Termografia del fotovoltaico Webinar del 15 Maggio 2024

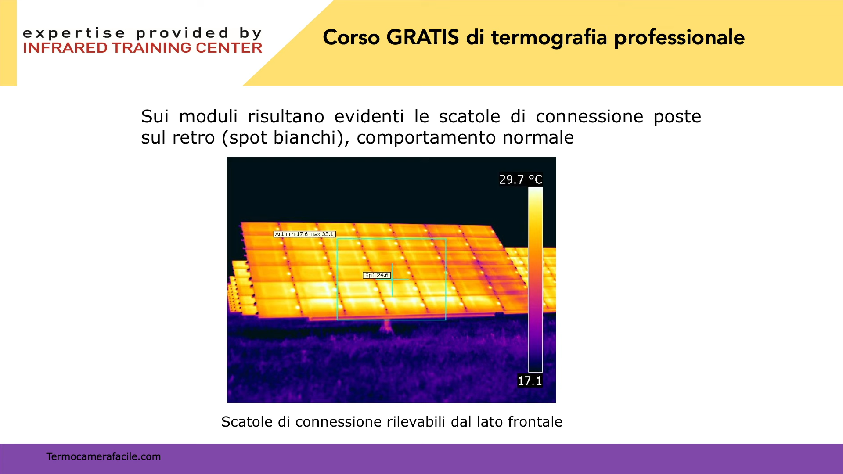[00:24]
On screen: scale top 29.7°C
Vedete che i pannelli hanno tutta una loro struttura, diciamo, ricorrente, quindi non hanno problematiche, non si vedono problemi di sorta. Potete andarci anche da dietro a vedere se ci sono anomalie,
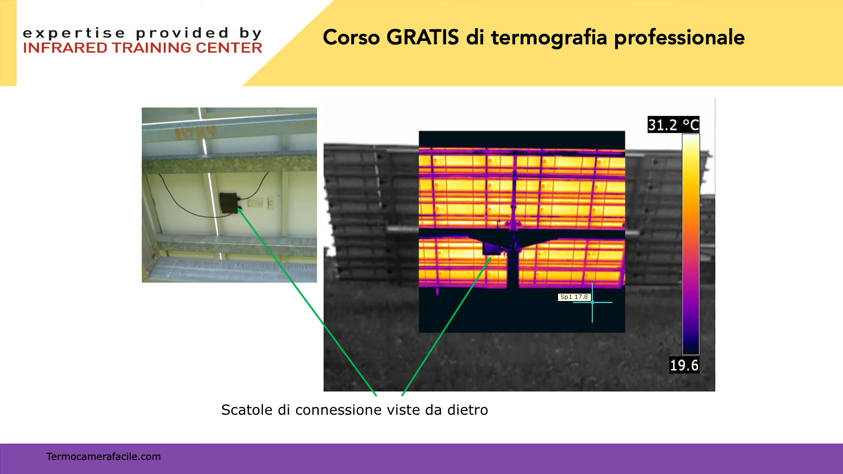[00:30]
On screen: scale top 31.2°C
quindi queste scatole, che sono queste qui viste da davanti, possono essere controllate da dietro per vedere se ci sono problematiche sulle connessioni. I fotovoltaici sono molto veloci, ecco questi con i droni funzionano bene.
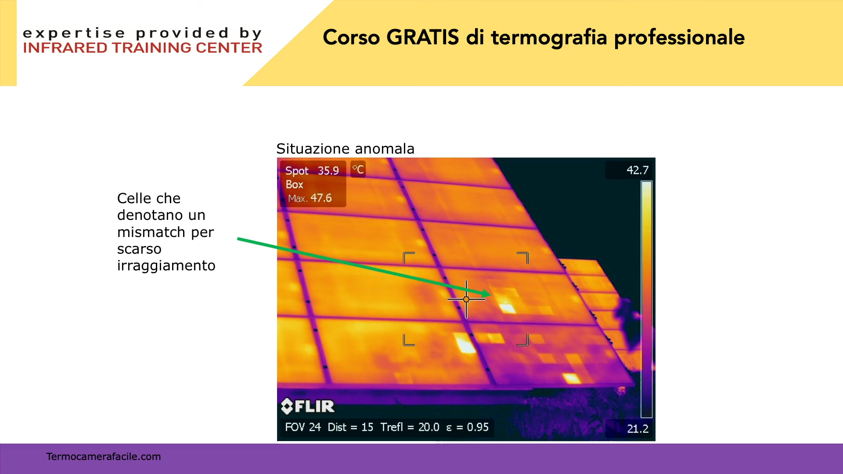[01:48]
On screen: spot 35.9°C
Può capitare se non c'è abbastanza luce. In questo caso andava in ombra perché ci sono gli alberi. L'hanno montato e ci cascano gli alberi sopra. Ecco, ci vuole esperienza. Allora, questo, questa immagine l'ho fatta io, non è fatta col drone, è fatta da una piattaforma. Se voi lavorate con la macchina in automatico vedete questa. E basta. In realtà, vedete che questa stringa è più calda, c'è l'inverter connesso male.
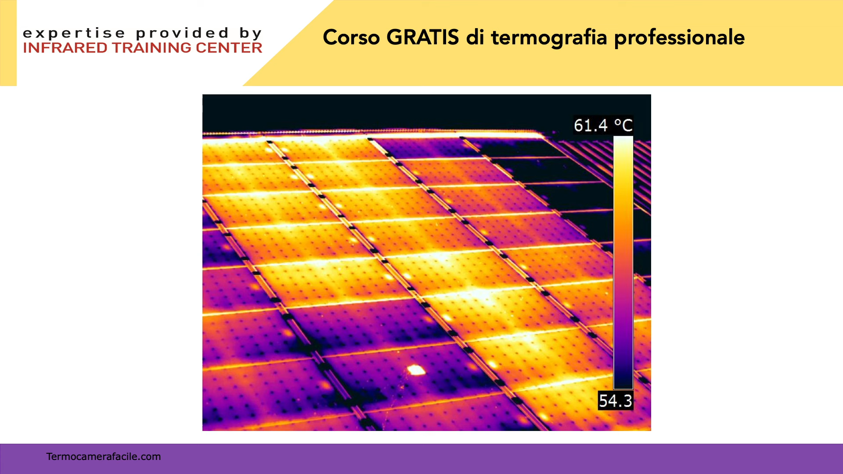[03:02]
On screen: scale top 61.4°C
Ma, se voi lasciate in automatico, questo difetto non lo vedete. Vedete solo la cella calda. Quindi, l'operatore termografico serio, tutte le immagini se le guarda una per una.